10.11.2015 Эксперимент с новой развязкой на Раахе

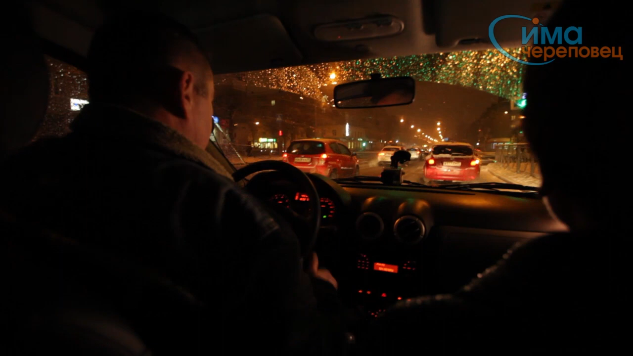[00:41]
что уже видно, что Столиваров не стоит, что движение идет.